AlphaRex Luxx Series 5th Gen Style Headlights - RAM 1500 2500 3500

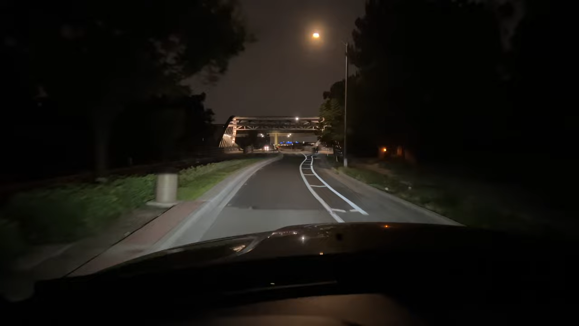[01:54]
close to this output with a built-in led chip that you don't need to do anything to other than install
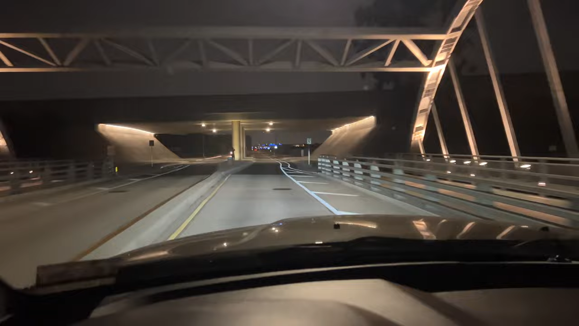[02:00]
and being plug and play than these alpha rex headlights the beam pattern on these things is also
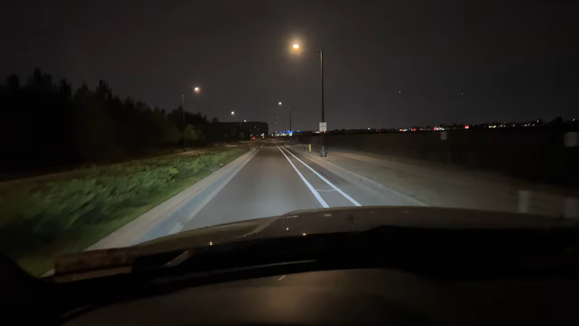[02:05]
really crisp and clear there's going to be a crisp and clear cutoff line and that's going to be able to be adjusted vertically however